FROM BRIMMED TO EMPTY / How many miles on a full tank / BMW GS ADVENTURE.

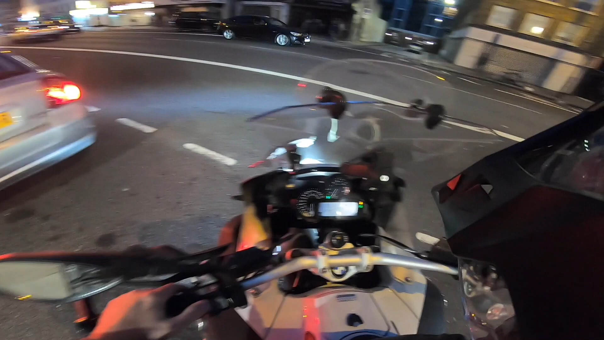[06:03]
and uh hopefully you can see that okay 280.3 miles the fuel light has just come on uh and the range is saying 50 miles left and two empty so let's carry on
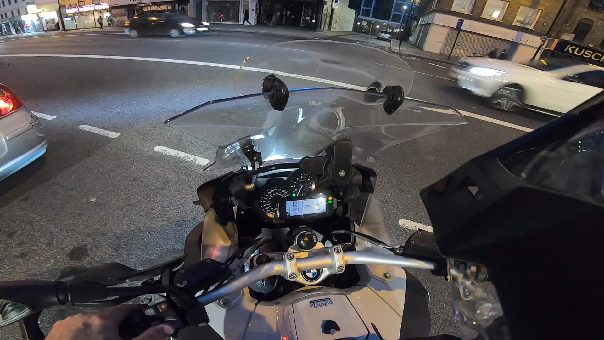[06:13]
and see how far we get until it gets until that number there until the estimation gets to zero
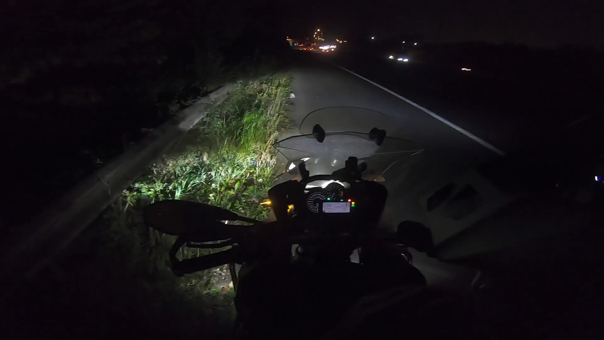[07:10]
and 29 miles all right we've just hit zero on the miles so we've got uh the estimation is telling us zero
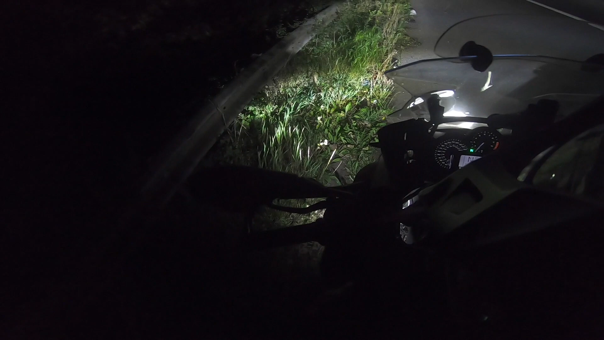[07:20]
uh let's see how many miles we can do after this I've got my trip meter set so far
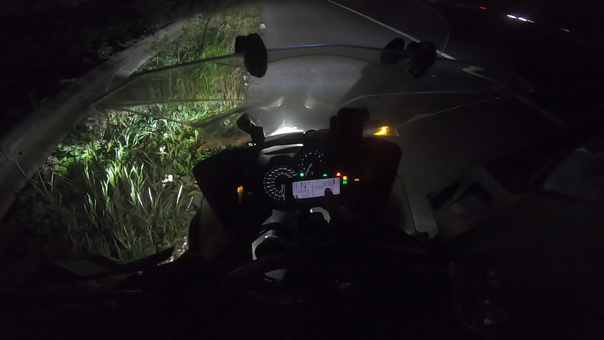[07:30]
to zero from a full tank we've got 329 miles 329.2 so let's see how many further miles we can get until the bike just stops oh god I'm shitting myself well let's go I'm just going to leave you recording I think because I don't think this is going to take too long maybe five miles I don't know that's the whole reason we're doing this test all right
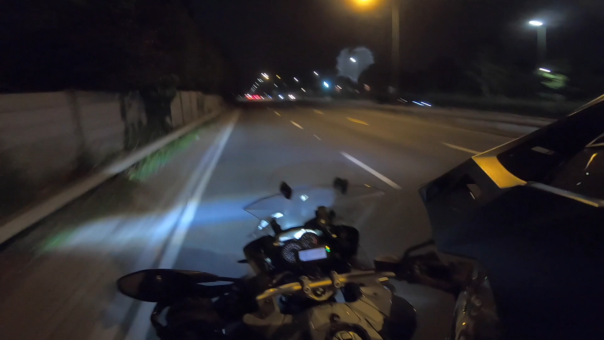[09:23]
that's it that's it we're done we're out let's turn off the engine come over here that's it we're done 359 miles